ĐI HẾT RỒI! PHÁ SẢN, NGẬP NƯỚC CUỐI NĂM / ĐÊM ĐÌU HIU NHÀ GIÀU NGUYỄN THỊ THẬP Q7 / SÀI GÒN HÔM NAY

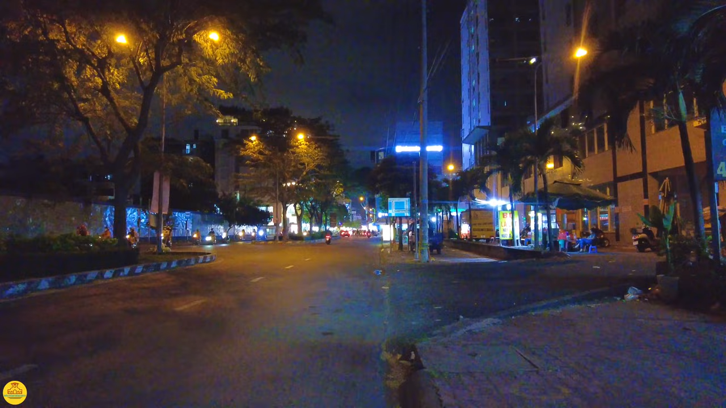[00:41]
hiện tại bây giờ là 8h20 phút tối ngày 17 tháng 12 năm 2023 và chúng ta còn một tuần nữa là tới Noel em đang đứng ở khu vực đường Tân Mỹ hướng về đường Nguyễn Thị Thập khu vực quận 7 và tối hôm nay thì em vừa mới đi lại ra ở đây có giáo sư tắt rõi khu vực đối diện chợ Tân Mỹ đó có bác anh chị có cái ánh lệ vào lúc 7 giờ tối ngày Chủ nhật em vừa mới đi lại ra tiện thể ở đây thì mời cô bác anh chị đi nhậu phố một chút khu
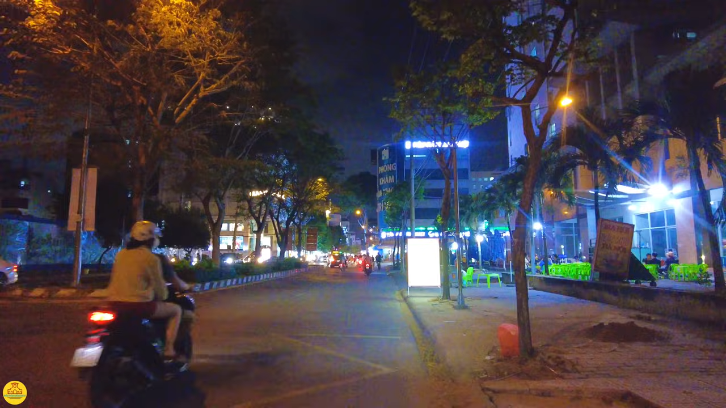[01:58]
ngày hôm nay thì mấy cái quán bia cái quán này là cái quán tóc
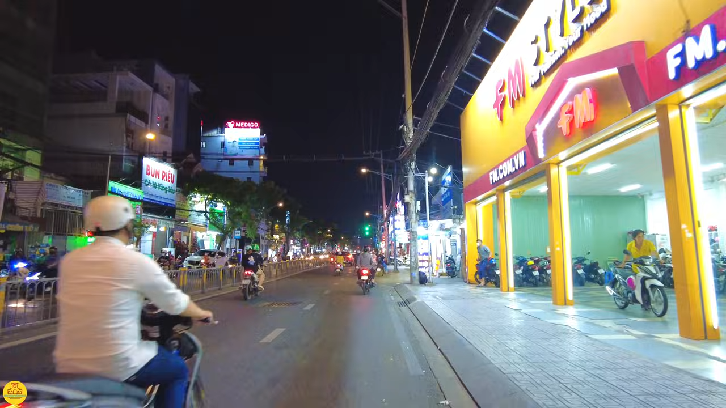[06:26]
quán thời trang các cái tiệm thời trang giờ vắng tanh ha
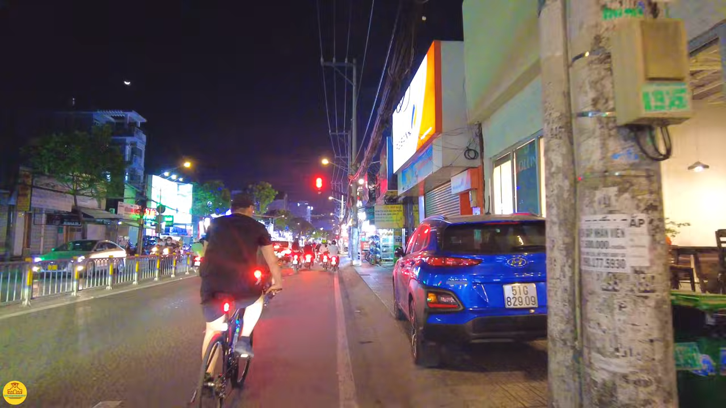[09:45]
Em dừng đèn đỏ ở đây nha Đường nguyện thi thập này thường rất là đông á Mà hôm nay em thấy là cũng vắng Thời trang công sở Bên phải của em đó,
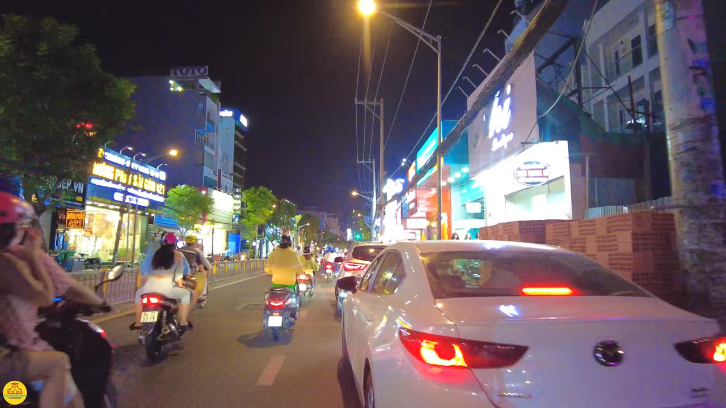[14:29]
quán ăn Thì sẽ đông đúc hơn Còn mấy cái quán nhậu Và cái quần áo thời trang Thì vắng vẻ quá
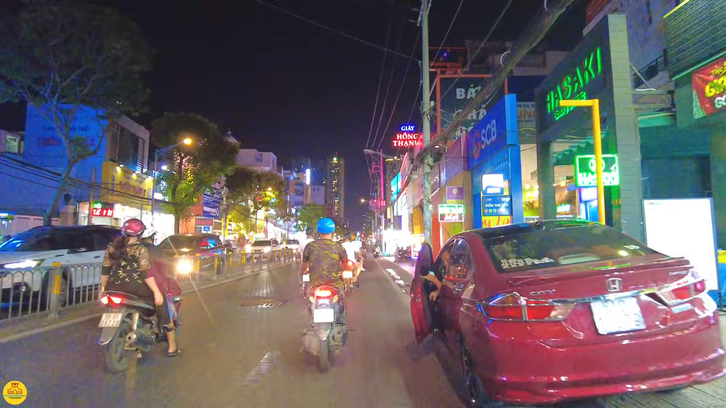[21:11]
Nó đây cũng cho thuê nhà nè Quá trời luôn
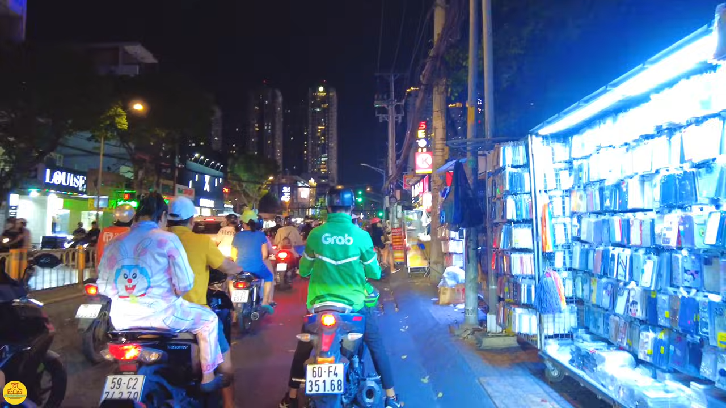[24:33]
Đường Lê Văn Lương Với lại đường Viện Thị Thập Lê Văn Lương gọi phải là Chúng ta ra trận sinh soạn đó
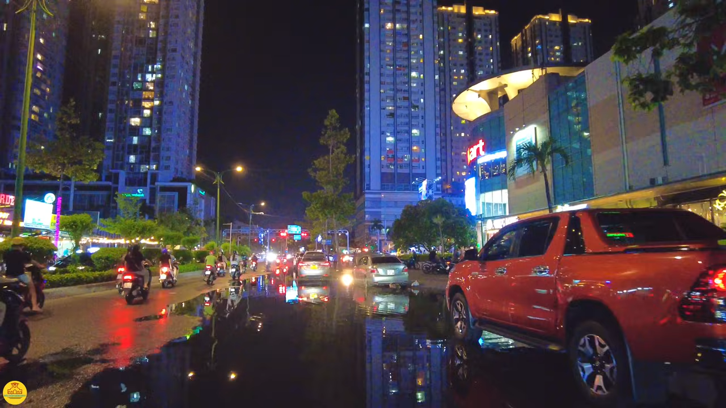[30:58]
Đây là Lotte quận 7 Đó Một cái buổi tối mà rất là nhiều cái cái hình ảnh
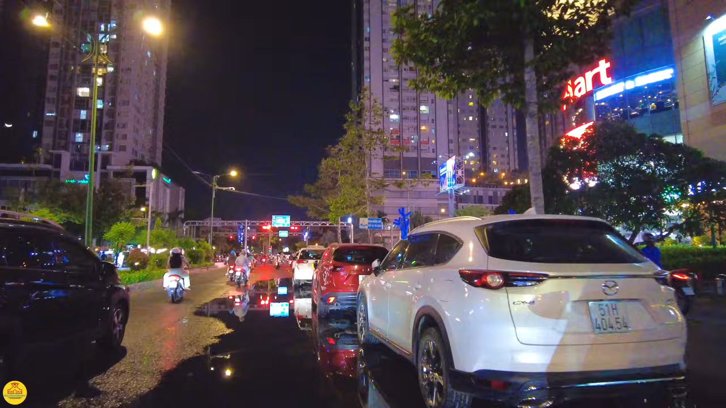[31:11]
Rất là nhiều cái hình ảnh Rất là nhiều cái cái Cuộc sống của người dân mình Trong một buổi tối Nhà cửa cho thuê ngập nước Hàng quán thì vắng vẻ
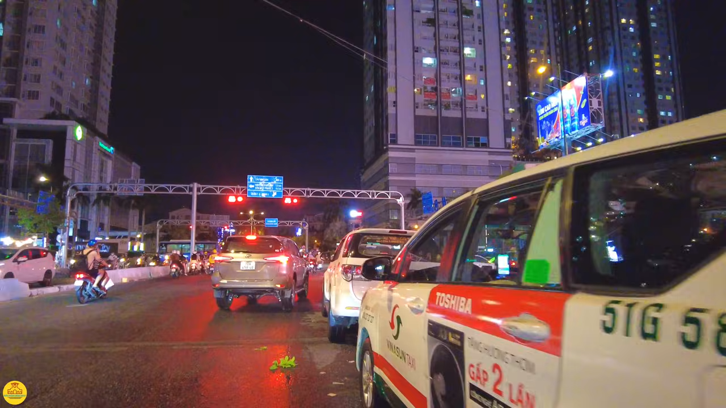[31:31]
Để cô bác anh chị cập nhật Và thấy được ngày hôm nay nó như thế nào Đây là cái vị trí phía trước của Lotte quận 7 nha
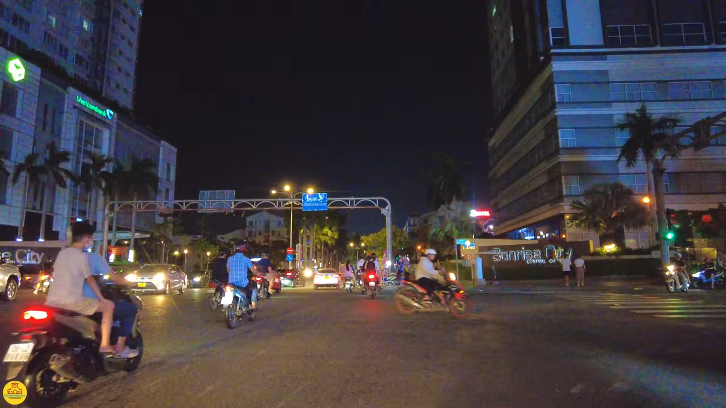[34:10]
Bên phải thì về cầu Kinh Tẻ qua quận 4 Còn ở đây thì
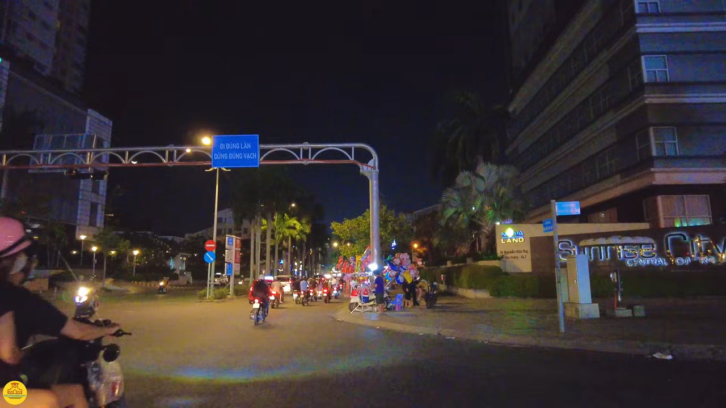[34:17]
chúng ta sẽ đi về cầu Kim Lam Và từ cái vị trí này nó là đấy khu nhà dầu Khu nhà dầu Kim Lam
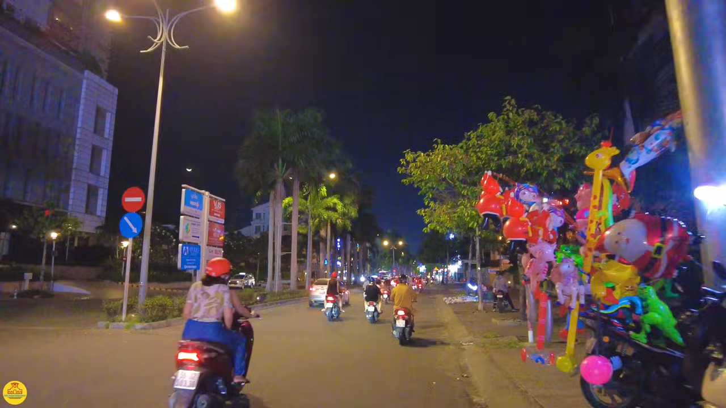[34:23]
Dầu Dầu thịt là dầu Khu nhà dầu không ai
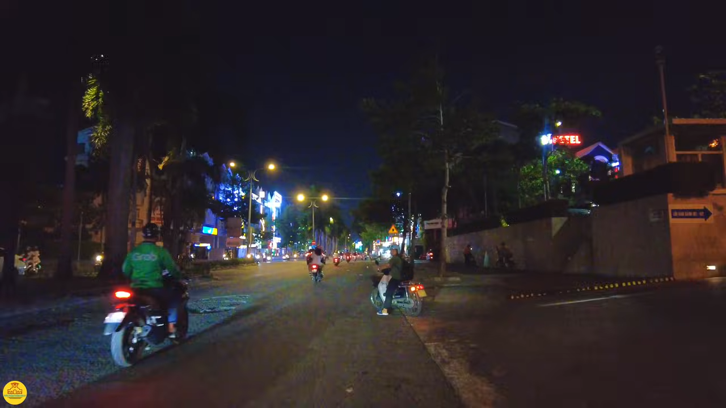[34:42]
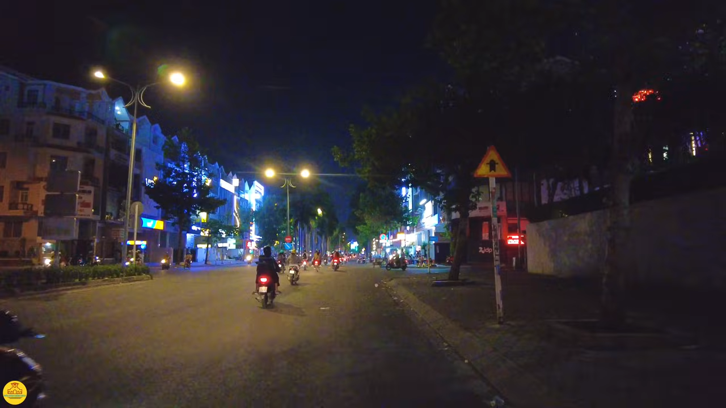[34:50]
Khu nhà dầu bữa tối bán hàng lặt vặt ngoài vỉa hè cũng rất nhiều Hồ tiểu mì xương giò hoành thánh
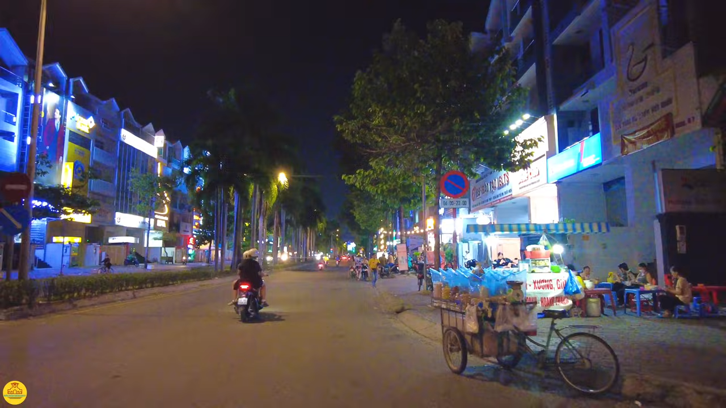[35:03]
Học Anh Văn Khu này thì nói chung là ban đêm điều hiu
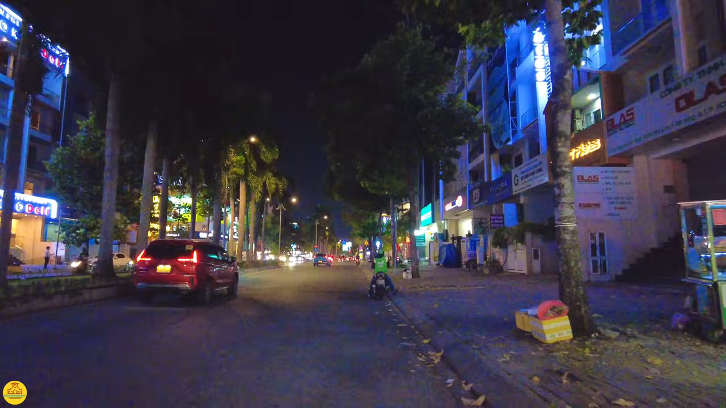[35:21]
Ban ngày thì người ta làm ăn kinh doanh ở đây thôi Đêm thì không có buôn bán hàng quán Rồi như vậy là em cũng sẽ tạm dừng các clip của mình ở đây Khu Kim Lam cũng là đoạn cuối của con đường Nguyện Thị Thập Hi vọng là với một cái đoạn clip ngắn ngắn như thế này Cô bác anh chị cập nhật được cái tình hình của Sài Gòn mình Đặc biệt là cái khu quận 7 đường Nguyện Thị Thập này